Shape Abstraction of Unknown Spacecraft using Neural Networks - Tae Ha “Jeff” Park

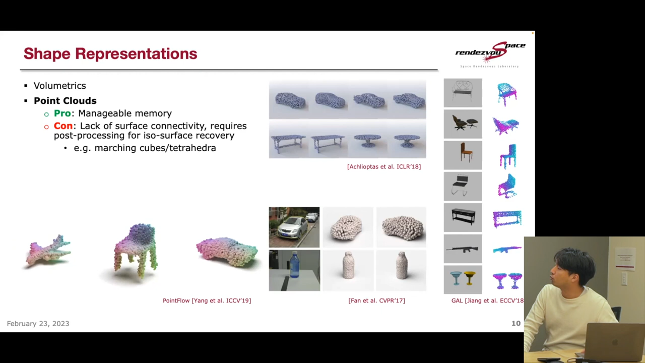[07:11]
If we want to separate these models into like different parts, for example, then the connectivity in terms of like a single parts become more important, which requires post-processing algorithms that are also computationally demanding as well. So there has also been an effort to take the image or point cloud and then try to recreate meshes using neural networks as well.
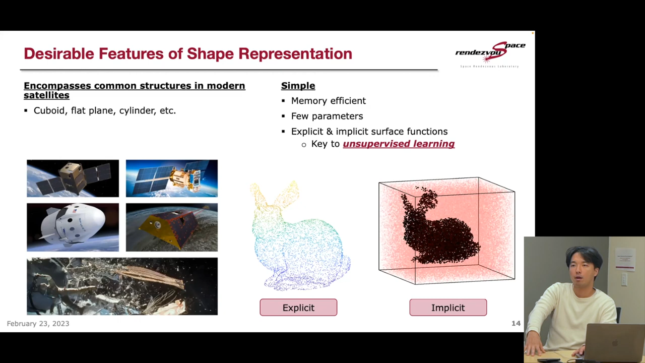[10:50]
this would be something that's very helpful for us. And last thing is that we, if we are going with this like sort of parametric family of shapes, then we need a way of identifying explicit and implicit surface functions. So what that is that explicit surface function means if you have some implicit representation of the target,